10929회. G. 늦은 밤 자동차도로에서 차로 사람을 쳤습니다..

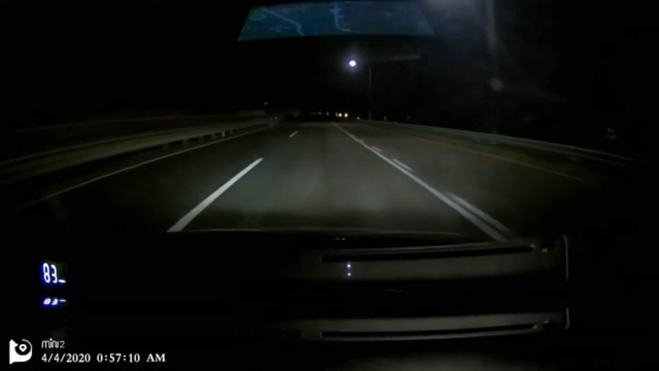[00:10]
2차로 달리고 있습니다. 가로등이 끊겼네요. 네, 쭉 속도가 좀씩 높아지고 있는데요. 90까지. 이거 뭐야? 오! 조금 전에 뭐예요? 조금 전에? 청바지 입은 사람입니다, 사람. 사람이 1차로를 거꾸로 걷고 있어요. 술 마신 사람이에요.